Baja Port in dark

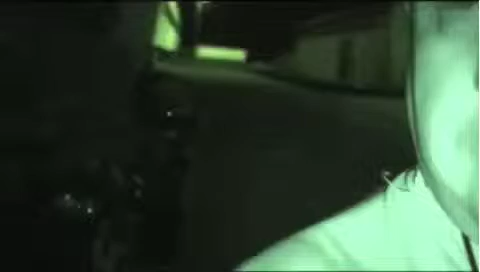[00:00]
well as you can see we're still here and it looks
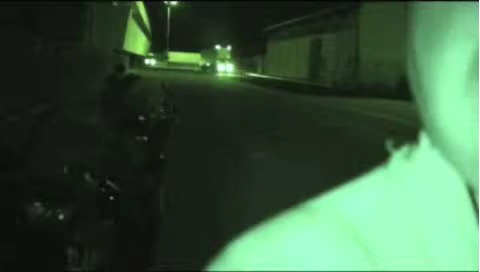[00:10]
like we might be about to have some vehicles join our queue I'll be the first ones so I'll turn the night vision off cos it'll blind you tell a lie they're not joining our queue they're
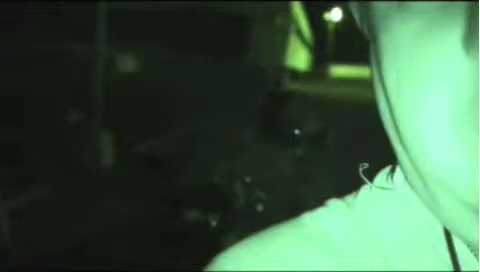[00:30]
going somewhere else to park up so that'll be it still got a queue of
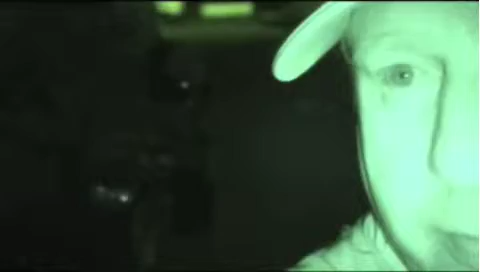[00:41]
us there are some more people arrived but so there are no boat arrived cool love me what we're gonna do Bernie we found a van parked over the other side of the road that was serving tack absolutely fantastic